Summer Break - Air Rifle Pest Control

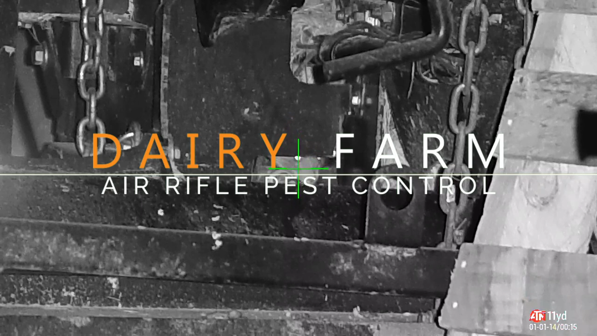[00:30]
Tonight you and I will be on the dairy farm and we'll be on the arable farm shooting things like this. Only I'm not going to shoot him because I'll just break his nose.
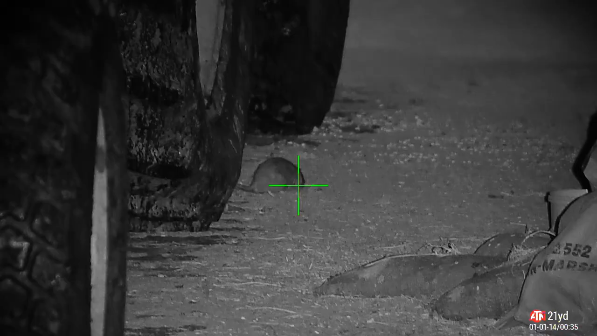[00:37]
This one however, break his head.
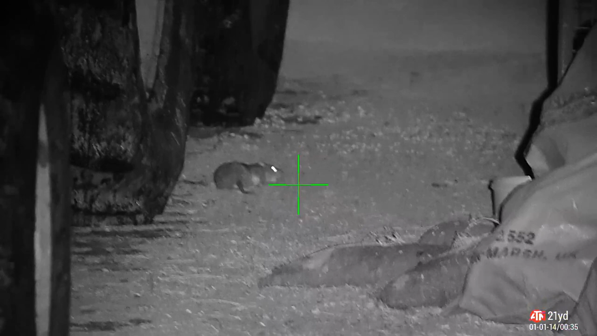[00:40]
These shots are from I believe March, April time, maybe some from February. Just like the previous video I had a few of them that I didn't put into a video so here they are.
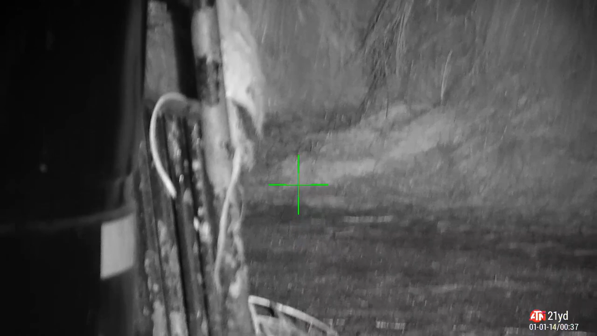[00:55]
The farm has been feeding the cattle well over the winter and these little germ bags have been getting in on the action.
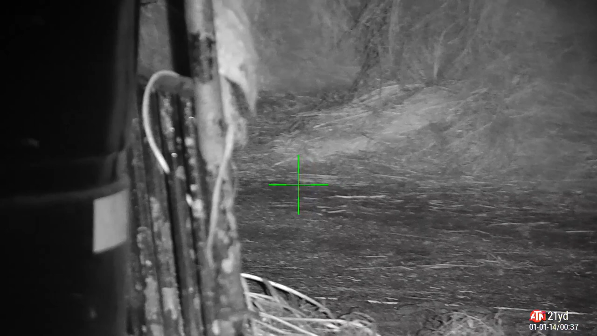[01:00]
So I'm seeing them around the floor, I'm seeing them up in the rafters, I'm seeing them around the tops of the walls.
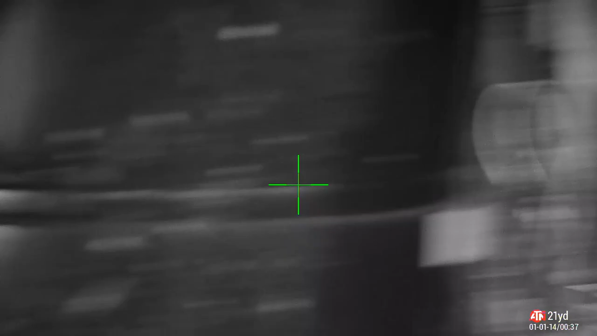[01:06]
Let's have a little look around and see what we can find.
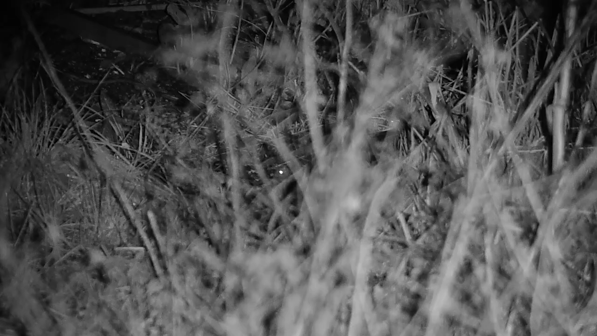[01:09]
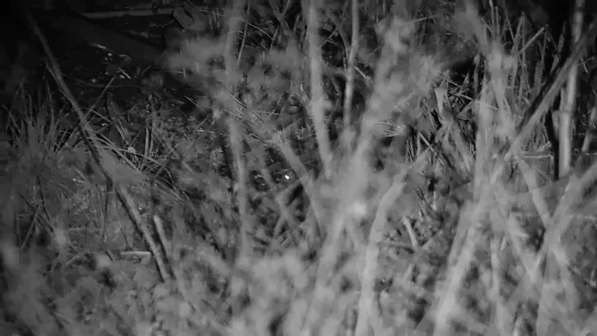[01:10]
Finding them hiding in the undergrowth and behind the barns where the weeds and everything are grown.
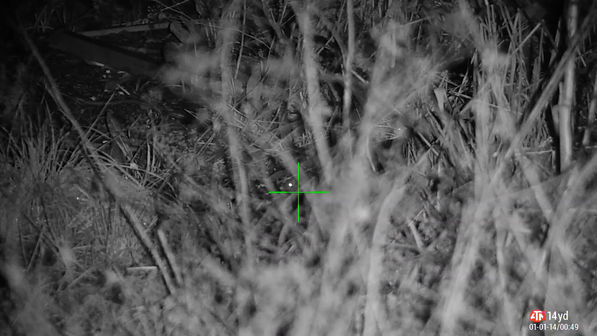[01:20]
Not really keen on these shots because you can't really see much but I can't not shoot them for that reason. So they get a pellet just like the rest of them. Just hang back make sure I can see. Looks like he's kicking there. He's a goner.
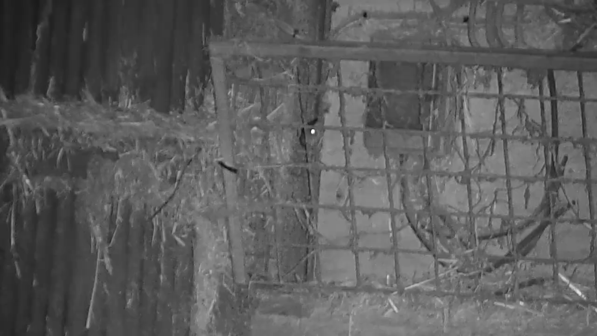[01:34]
I can't get him unfortunately but I can't collect them all as much as you try to.
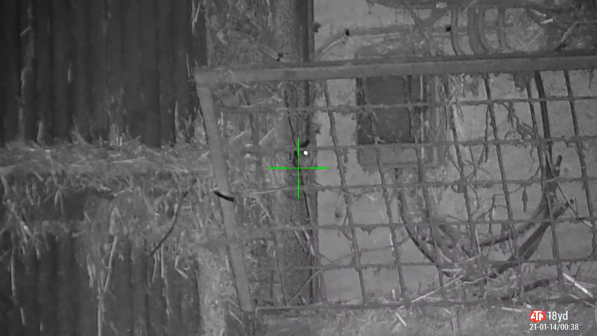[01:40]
This one side on the back of one of the
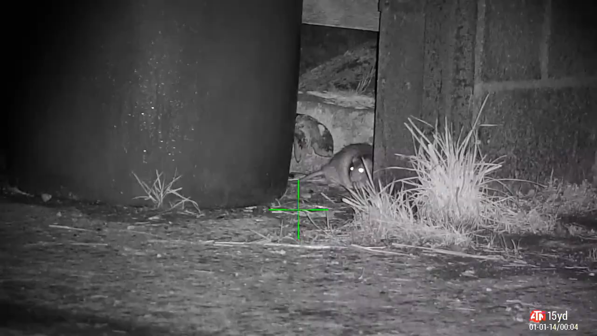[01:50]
things. Just opposite the farmers house in this little shed.
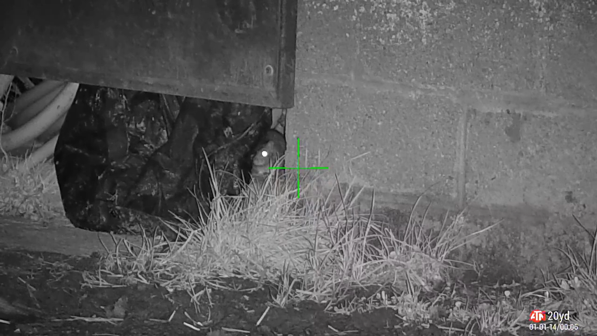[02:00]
They're nesting in there as well. It's always nice to get them from around that area because that's where the farmer said he's seen quite a few of them.
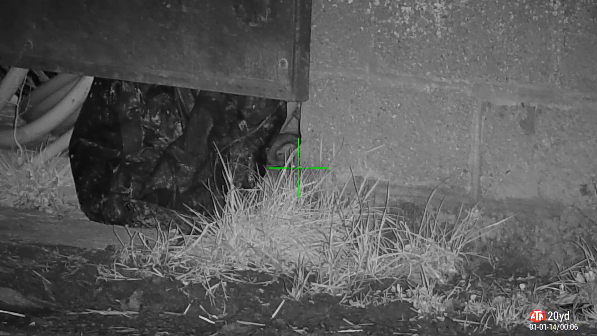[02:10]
So when you can tell him that you've cleared them up from where he's seen them, he's buzzing. Just keeping an eye on him. I thought I got a good clean headshot but I can't quite see because I tire so I'll chuck a second one down.
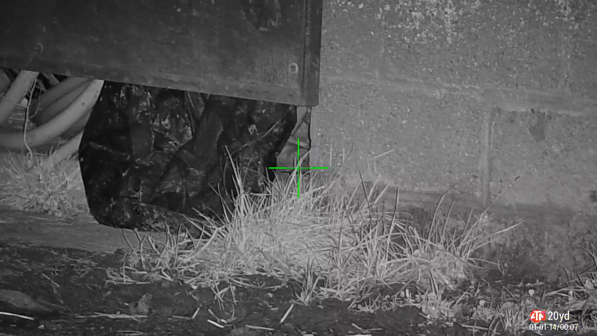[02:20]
I know that hit.
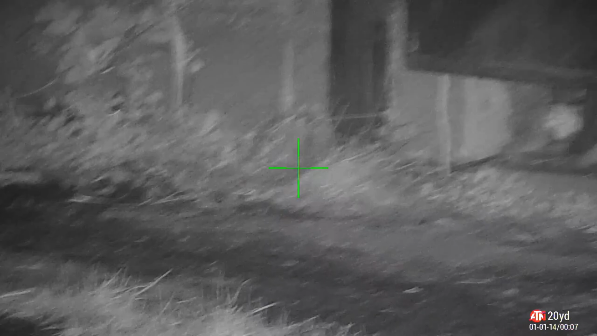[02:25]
He's not going to come back from that.
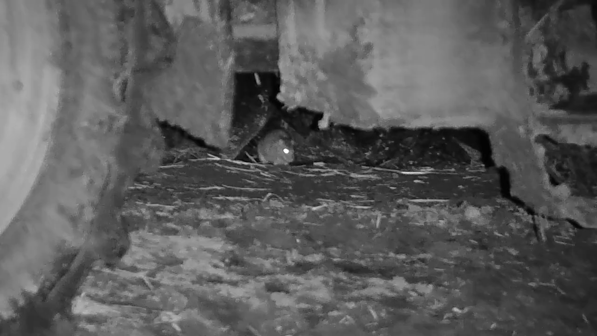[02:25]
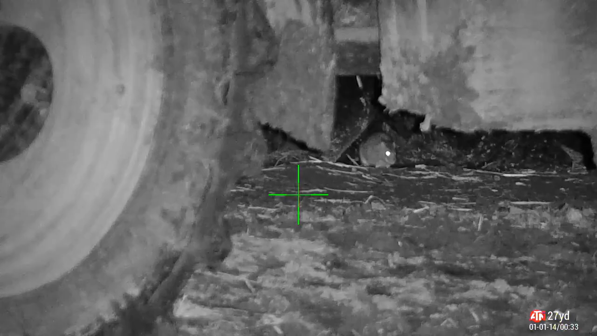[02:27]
They literally get everywhere.
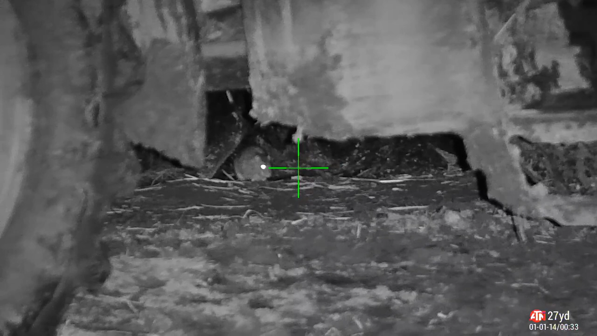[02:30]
This is in one of the tool barns where the machinery is kept.
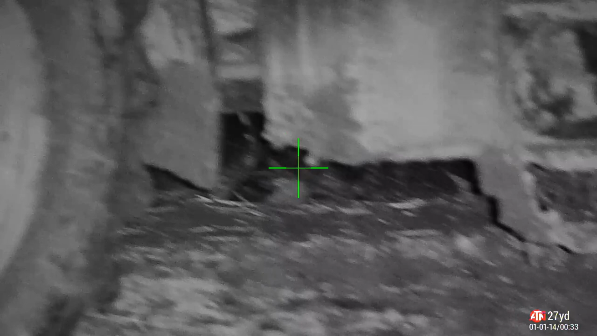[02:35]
Not even any food in there but I reckon the nest in there then they make the beeline or the rat line or the rat run out to where the feed is and then they head straight back again.